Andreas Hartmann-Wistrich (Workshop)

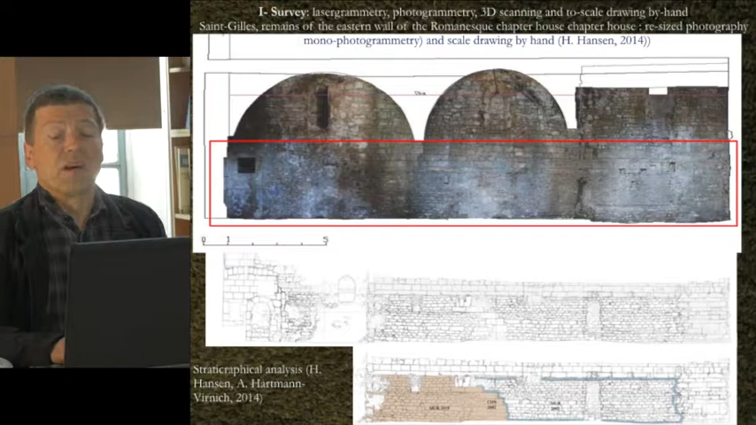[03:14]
survey of a wall 12th century but it is so illegible that she also did a hand drawing which is absolutely necessary for the very complex strategy of the of this building. On the other hand we have of course 3D tools and also the possibility of using them for photogrammetry as this example by Anne Flamand who uses this orthophotography as a base for a stone by stone stratigraphic analysis which you can see on the right side which is derived from it.
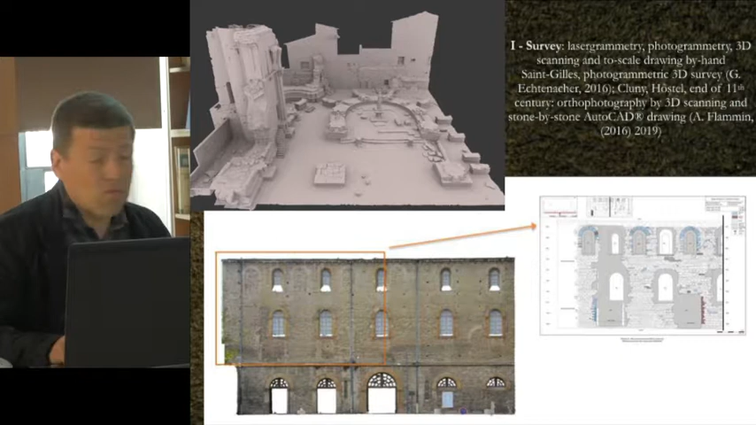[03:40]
Yet returning to the it's not a I said both don't necessarily exclude each other as you can see with this drawing which is from our project on Saint-Gilles Abbey also a drawing done by hand by Heike Hansen who also did a photogrammetry of the same wall which is still the same